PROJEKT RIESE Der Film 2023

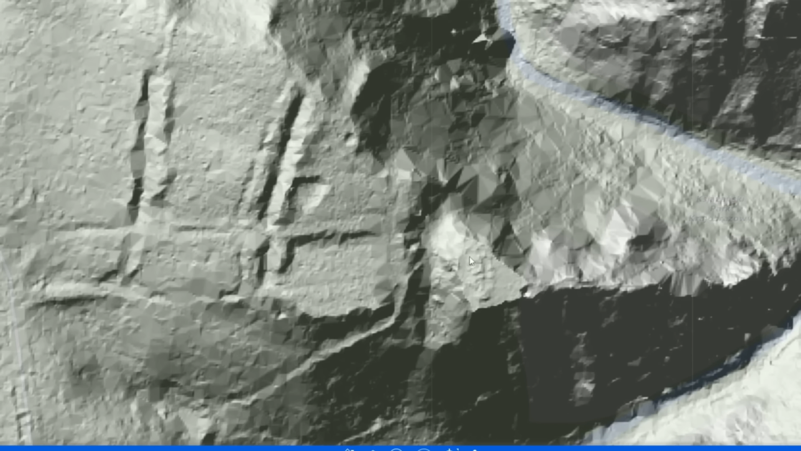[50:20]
Wir sehen ja auch hier in den Ruinen des Schlosses, dass ein Zugang von der Seite in die untere Etage des Schlosses zugemauert wurde, genauso wie hier vorne von der Seite, wo Treppen nach unten gehen. Es ist also nicht ausgeschlossen, dass unter dem Schloss eine weitere Etage, mindestens eine weitere Etage, zu sehen sein müsste.
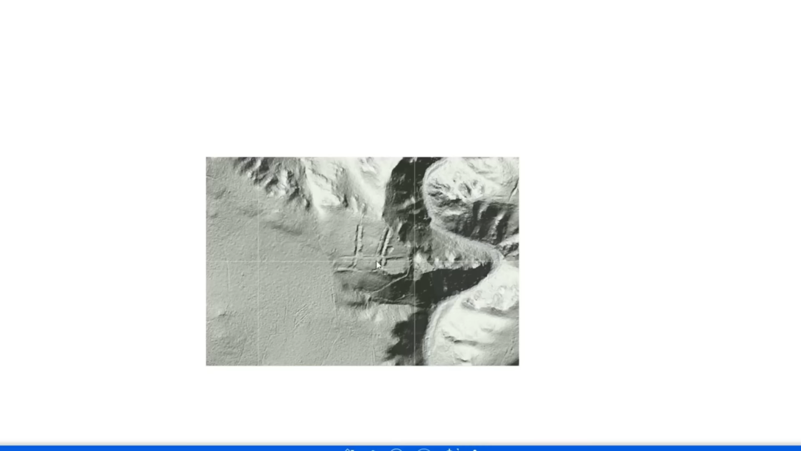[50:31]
Wenn wir jetzt noch ein Stückchen rausgehen, dann haben wir hier vorne im Wald diese beiden Betonpfeiler. Wir haben auch hier drüben
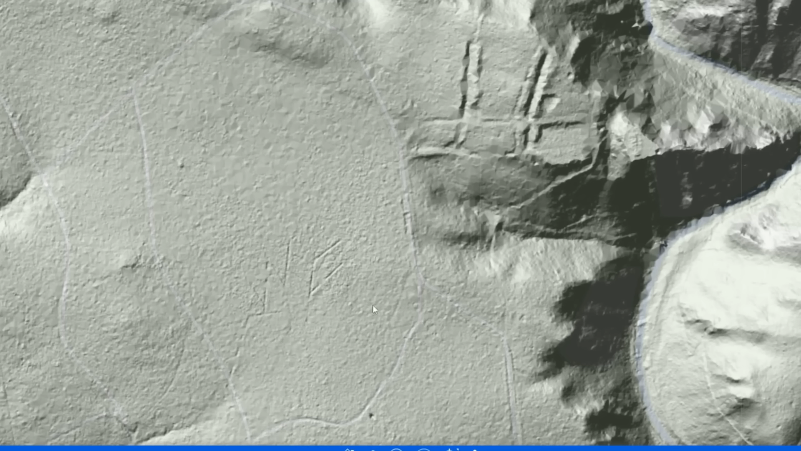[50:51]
Aushübe für Rohre, ähnliches, keine Ahnung. Die sind im Wald tatsächlich auch ein bisschen zu sehen und gerade auch in diesem Bereich hier ist wieder extrem viel Bauschutt über Wasserrohre, Fliesen, Ziegelsteine, alles Mögliche finden wir hier. Und genauso hier unten, wenn man dem Wanderweg nämlich hierher folgt,
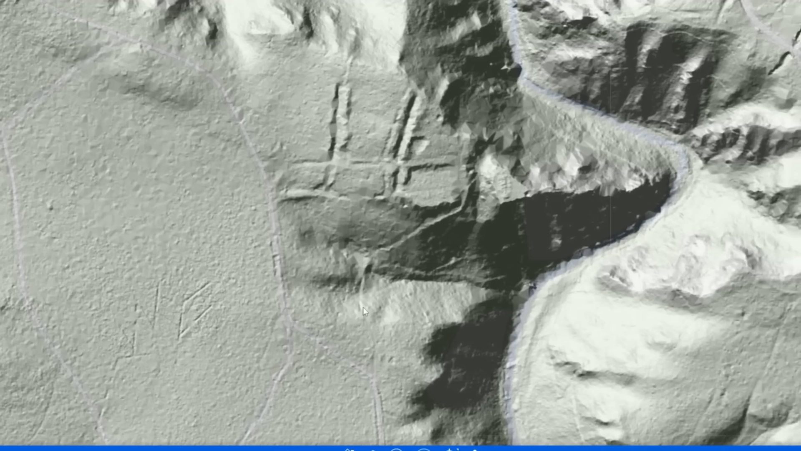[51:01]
dann kommt man hier über so einen kleinen Ausfluss, der läuft hier unten in den Fluss rein und hier oben dieser Teil ist wieder interessant, denn hier ist ein Betonfundament, wo ein Rohr rauskommt und weiter oben ist auch noch eins. Möglicherweise haben wir also hier tatsächlich unter diesem Bereich noch eine Untergrundanlage, die heute verschüttet ist, versprengt ist, von der keiner mehr was weiß. Leider gibt es auch wieder wenig Informationen, speziell hier zu diesem alten Teil des Schlosses.
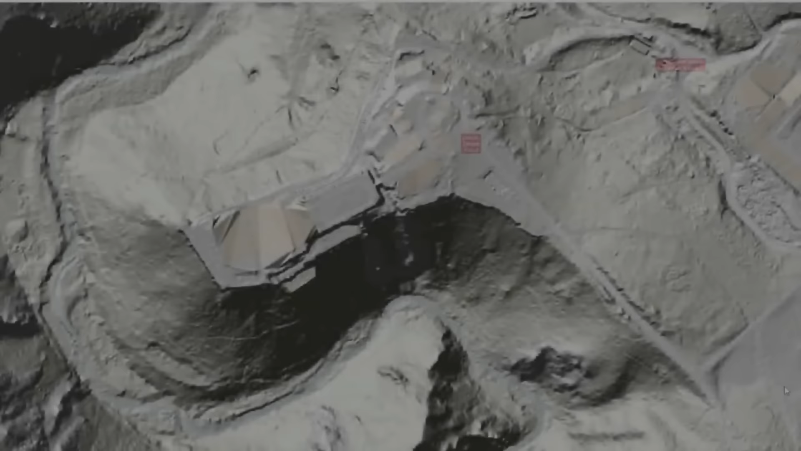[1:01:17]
Nun, auch in diesem Video wollen wir uns das digitale Geländemodell des Schlosses Fürstenstein noch einmal genauer anschauen zum Abschluss. Und zwar habe ich das hier schon mal aufgerufen. Ich zoome noch mal ein kleines Stückchen raus. Hier haben wir die gesamte Anlage Fürstenstein mit dem Reiterhof hier drüben. Die zentrale Zufahrtsstraße kommt von hier drüben und geht hier hoch zum Parkplatz. Hier unten ist das alte Schloss und hier haben wir die gesamte Fürstensteinanlage.
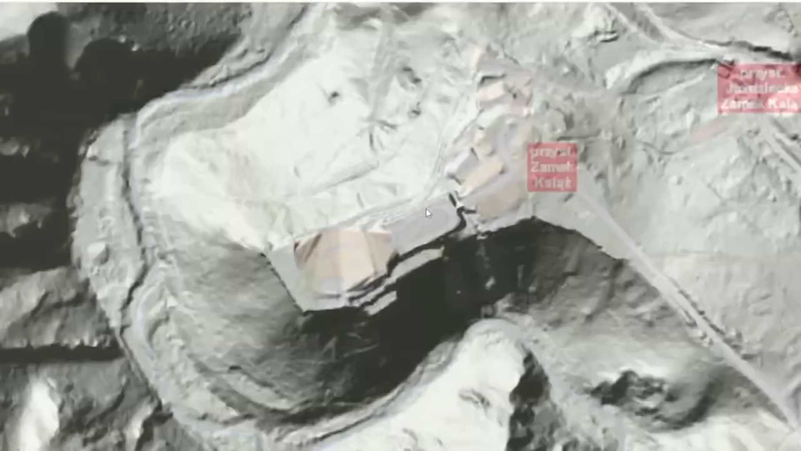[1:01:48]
So, und jetzt schauen wir uns das Ganze mal ein bisschen näher an. Was interessant ist an dieser Stelle natürlich die unterirdische Anlage und wir können auch auf diesem Modell wieder sehr gut die Anzeichen dafür sehen. Die im Video gezeigten Teile der Anlage befinden sich exakt hier unter dem Haupthof des Schlosses. Hier gab es früher auch diesen runden Aushub, der war fast die gesamte Größe des Vorschlosshofes hier einzunehmen, mit einem Hochbunker, der Material von hier aus nach unten befördert hat.
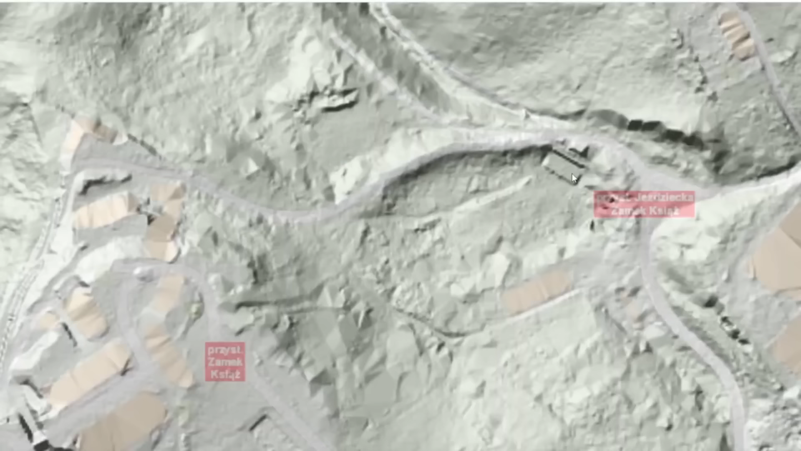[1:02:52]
Und jetzt gucken wir mal ein bisschen raus und folgen mal der alten Straße. Wie man sehen kann, geht die Straße hier raus und hier hinten in diesem Bereich haben wir auch einige Fundamente.
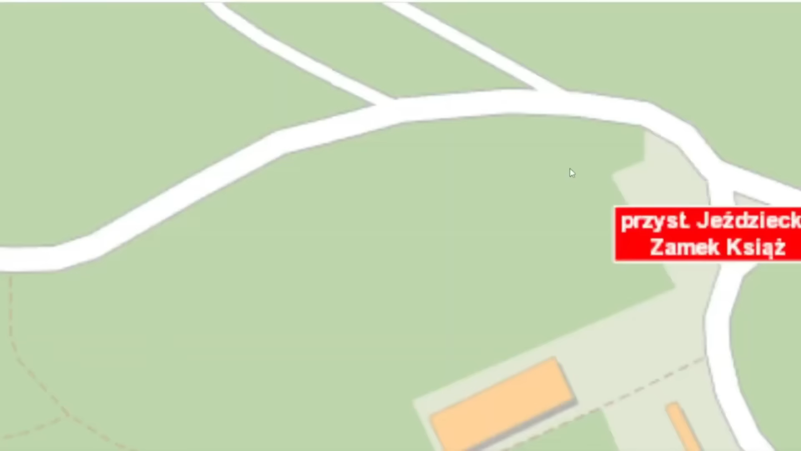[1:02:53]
Hier sieht man auch noch, das wurde umgebaut in ein kleineres Theater.
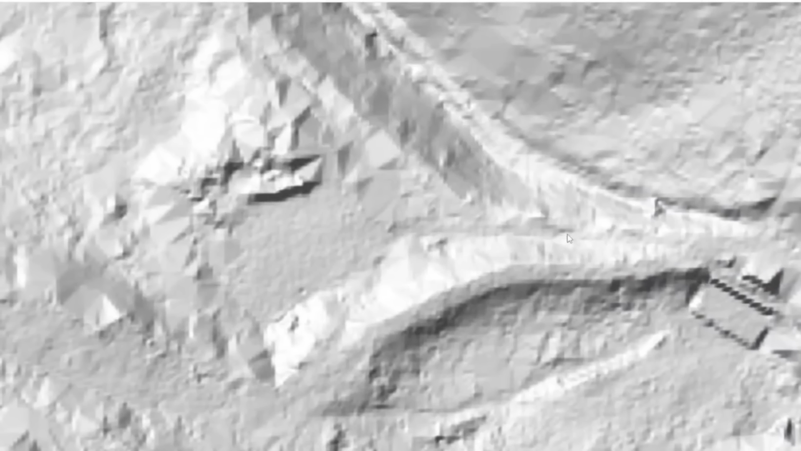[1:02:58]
Und die alte Straße, die ums Schloss rumging, lief exakt hier lang.
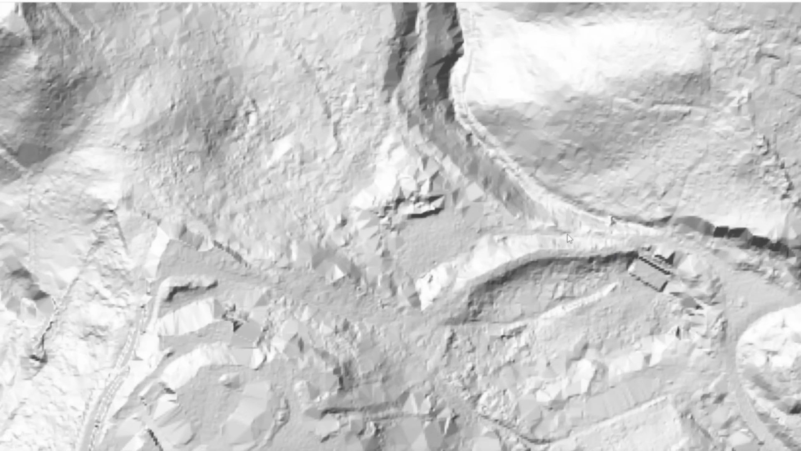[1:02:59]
Und da kann man heute einem Wanderweg folgen.
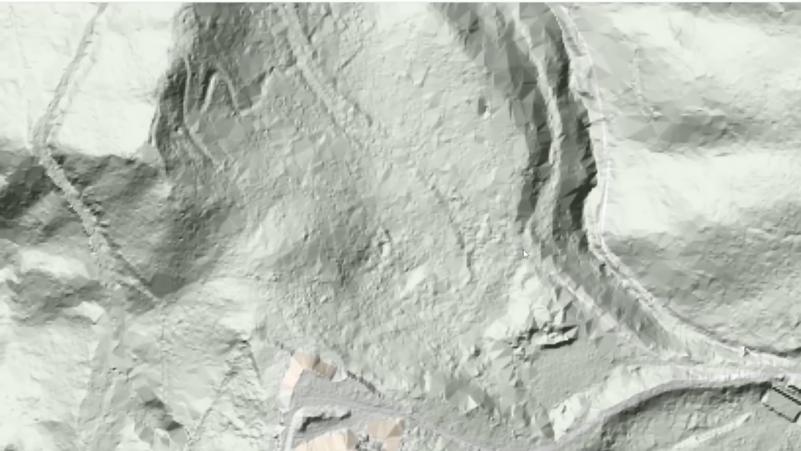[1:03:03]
Und wenn man hier lang geht, kommt man hier oben lang und hier neben dieser Straße überall ist eine Unmenge an Bauschutt und Zerstörung zu sehen.
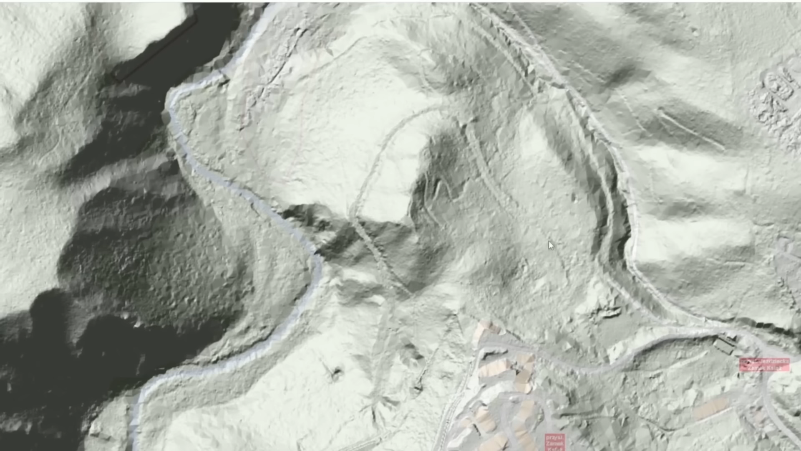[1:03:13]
Überall Ziegelsteine, Rohrleitungen, Fliesen, Geschirr, Glas, alles. Hier findet man tatsächlich sehr, sehr viel Zerstörung.
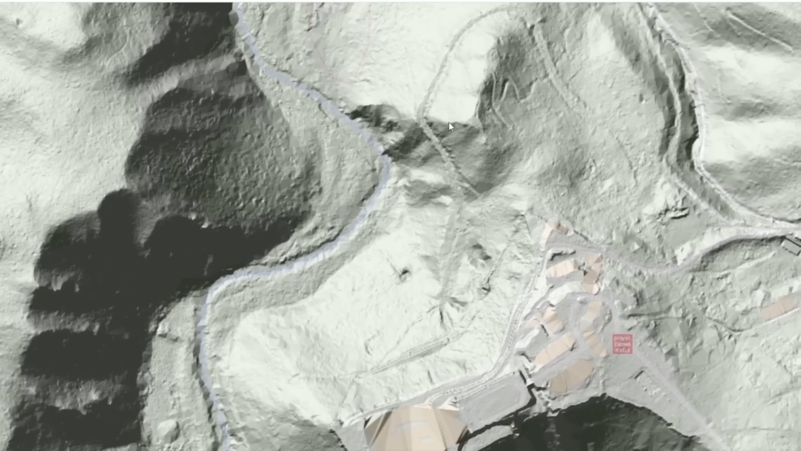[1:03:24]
Deutlich mehr als an allen anderen Riese-Anlagen. So, und wenn wir jetzt hier ein Stückchen reingehen, hier kommen wir jetzt die Straße runter, wie wir das gerade im Video gesehen haben, sehen wir die versprengte Einfahrt einmal hier, die zu dem nicht öffentlichen Teil der Anlage geht, nämlich diesem hier. Dann haben wir den Besuchereingang. Der befindet sich jetzt hier oben an dieser Stelle. Und hier sind die beiden geschlossenen Eingänge, vor denen ich gestanden habe. Das ist das mit der Betonplombe, mit der Tür davor. Und hier ist der andere versprengte Eingang mit dem Wendeplatz genau hier.
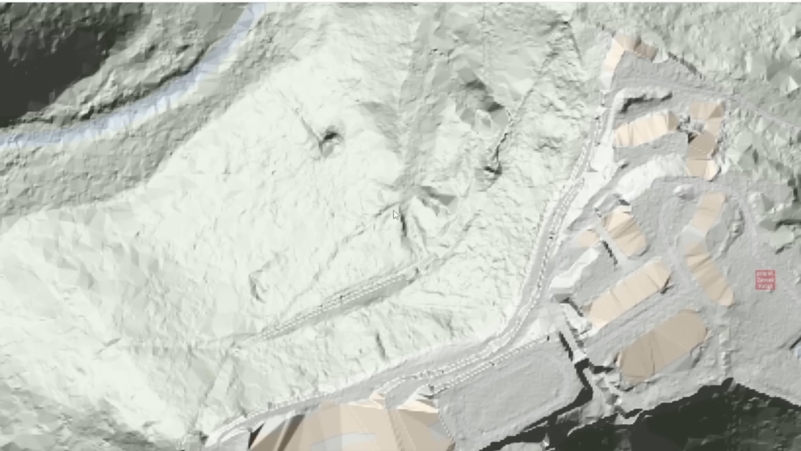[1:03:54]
Und hier endet auch die Straße, die von hier oben runterkommt, die sich tatsächlich hier an dieser Stelle auch nochmal aufgabelt.
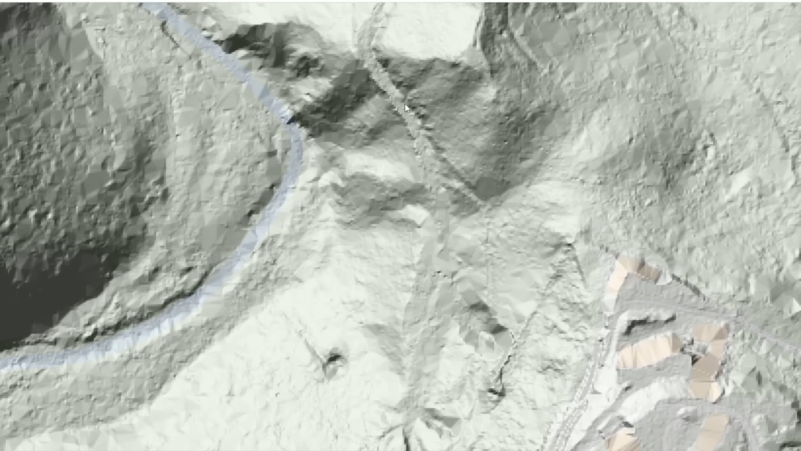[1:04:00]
Also möglicherweise haben wir hier noch einen Eingang. Der war schemenhaft zu erkennen im Wald, allerdings wenig Schutt und Geröll.
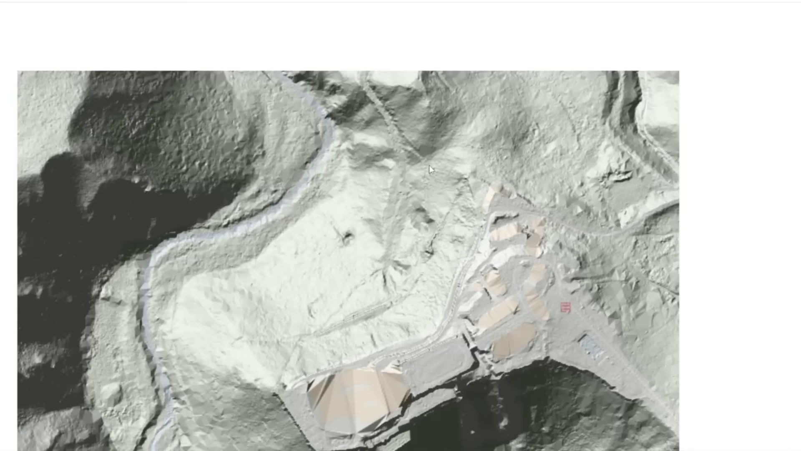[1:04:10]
Also möglich, dass hier auch ein Eingang war, aber nicht mit Gewissheit, also das können wir nicht mit Gewissheit sagen. Und dann endet diese Straße an diesem Wendeplatz hier und hier unten haben wir das Betonfundament. was wir eben im Video gesehen haben. Man sieht tatsächlich einen sehr großen Aushub, eine Grube. Man kann schemenhaft hier diesen Betonklotz sehen und man sieht auch hier, wie eine Art Ablauf hier runter bis zum Fluss geht. Möglicherweise ist das das Ende von dem Rohr, was hier in der Mitte rausgeht und Richtung Fluss runterläuft.
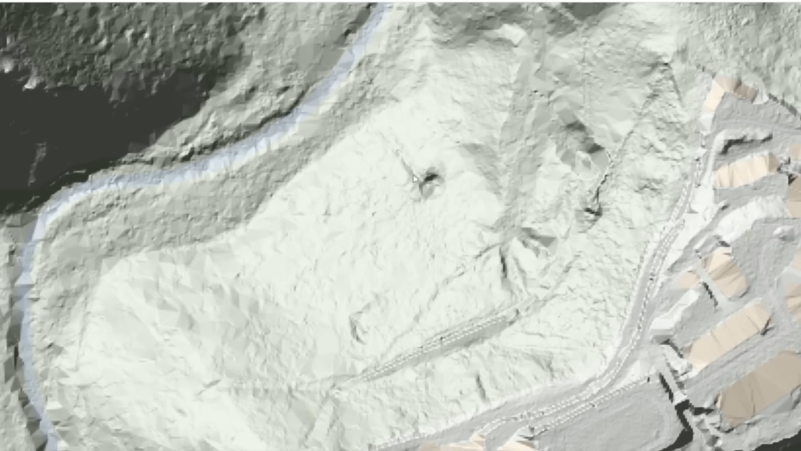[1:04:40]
Hier unten sind auch noch ein paar Fundamente, also hier scheinen irgendwelche Häuser, kleinere Häuser gestanden zu haben, die bis zum Fluss runterreichen.
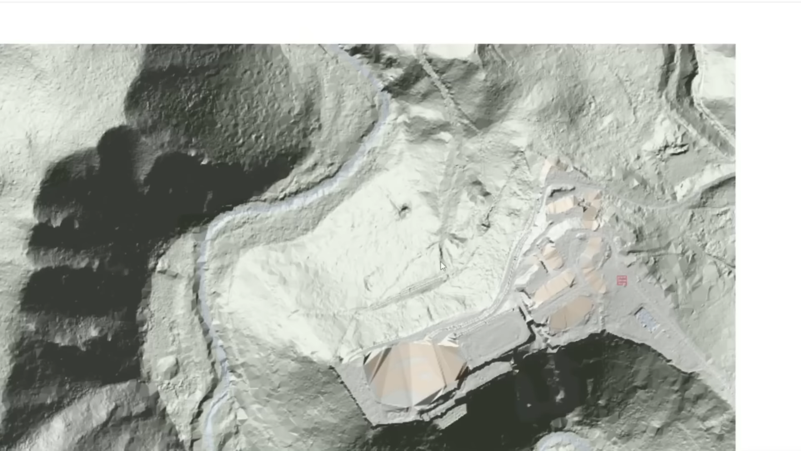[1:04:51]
Und jetzt gehen wir mal noch ein Stückchen raus und schauen uns die andere Seite an. Um das Schloss ringsherum geht hier auch ein kleiner Wanderweg. Der war möglicherweise auch früher schon da.
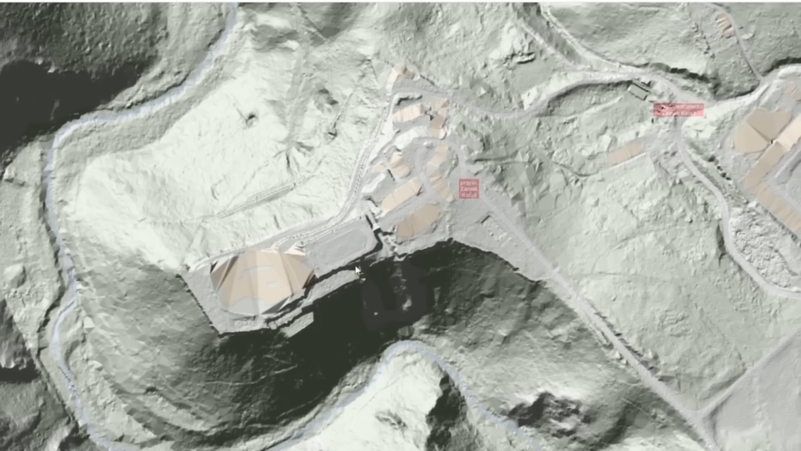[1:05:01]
Und hier auf der Seite, wo die Terrassen sind, ist ebenfalls ein Ausgang, und zwar hier. Den kann man von oben auch sehen, liegen wieder jede Menge Geröllblöcke davor.
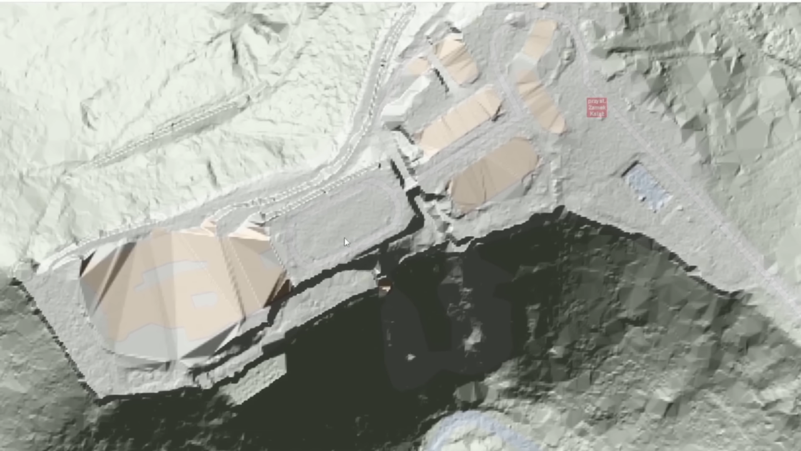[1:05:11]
Und der geht genau einmal hier durch bis nach hier drüben, wie eben schon gesagt. Und oben auf den Terrassen, nämlich einmal hier, ist eine Tür. Die wird auch bewacht und die geht direkt in das Tunnelsystem unten, wo der Fahrstuhl ankommt auf der Höhe. Und ein weiterer verschlossener Eingang ist etwa auf dieser Höhe. Sieht man jetzt hier nicht, weil der Teil im Schatten liegt irgendwie, ist etwa hier auf dieser Höhe.
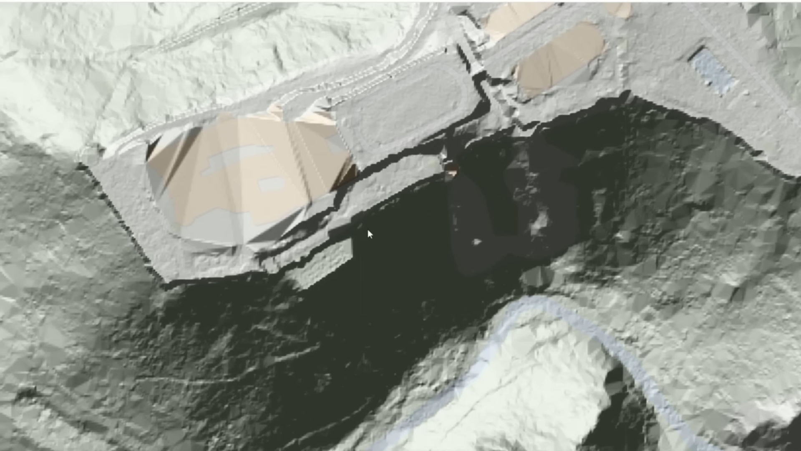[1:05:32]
Habe ich ja auch im Video gerade gezeigt.
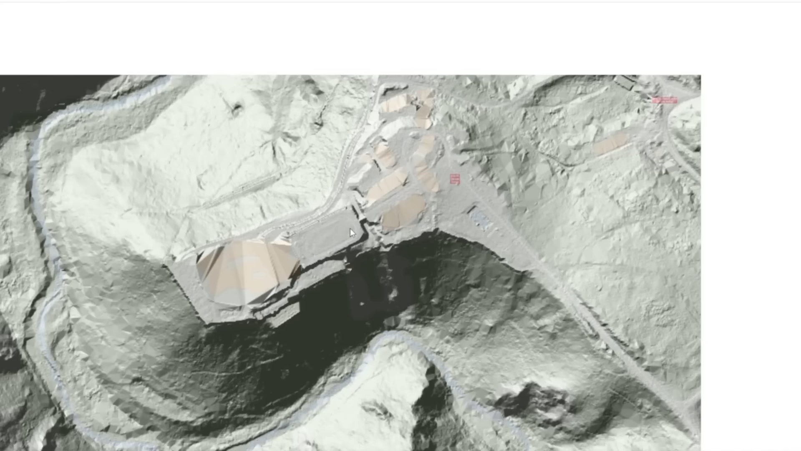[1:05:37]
Ja, der größte Teil der Anlage, den wir nicht kennen, ist auf dieser Seite, der vom polnischen Seismologischen Institut in Beschlag genommen wurde. Forschungen wissen wir nicht, was da drin passiert. Auf der Innenseite der Hauptgänge ist eine Verbindung hierüber. Die ist komplett verschlossen, die ist auch dunkel, wird in der Führung auch nicht gezeigt. Ich habe versucht durchzugucken, aber da kam gleich ein Guide und hat böse mit dem Finger gewackelt. Also es war nicht möglich, da tatsächlich reinzugucken,
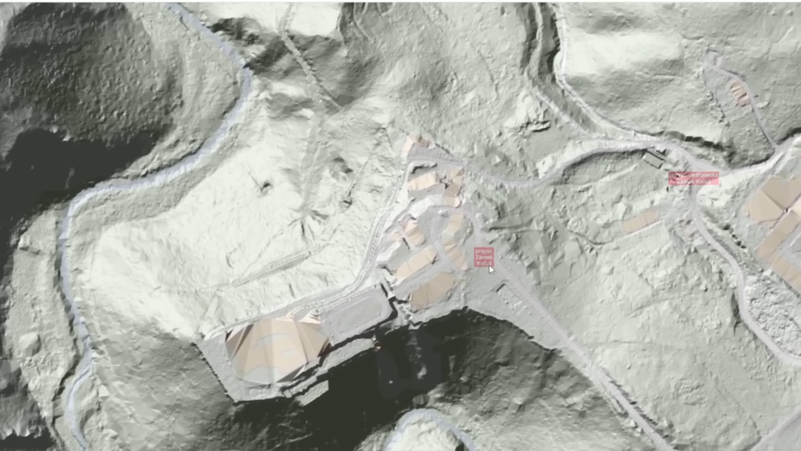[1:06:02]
und wir sehen den Zustand der Anlage dort nicht. Wir können darüber nur spekulieren.